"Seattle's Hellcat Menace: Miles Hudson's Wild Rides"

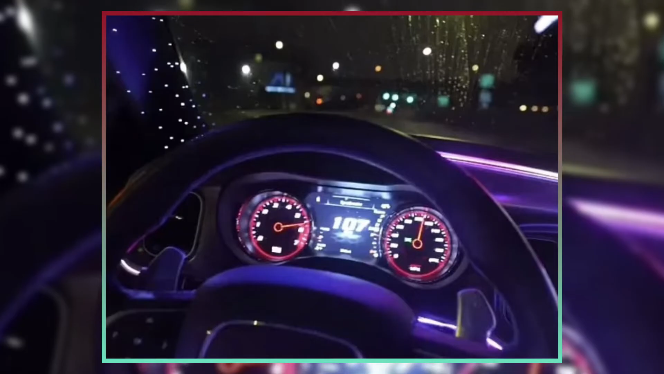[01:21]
Hudson was accused with two charges of careless driving in March.
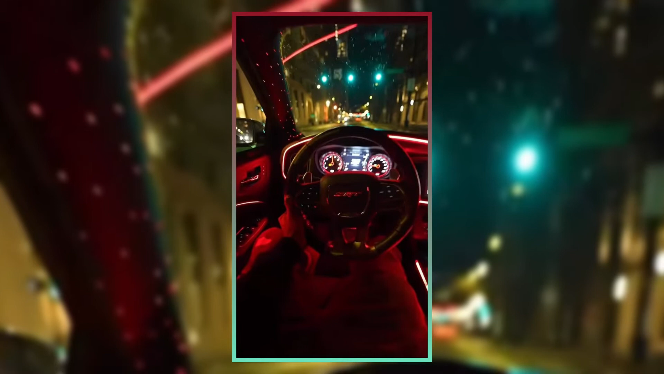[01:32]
Although he didn't get stopped that time, footage that he uploaded to Instagram showed him racing another Dodge Charger in a zone with a 25 mph speed limit, reaching up to 107 mph.